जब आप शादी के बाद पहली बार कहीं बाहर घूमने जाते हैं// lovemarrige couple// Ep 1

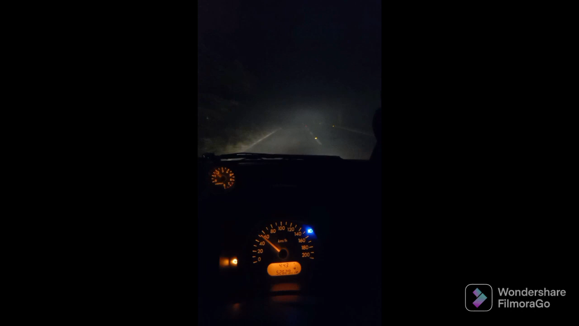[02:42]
फिलाल स्पीड चलानी पड़ी है कम और फॉग है वह तकड़ा वाला आगे से दिखे रहा है और वह टेकरने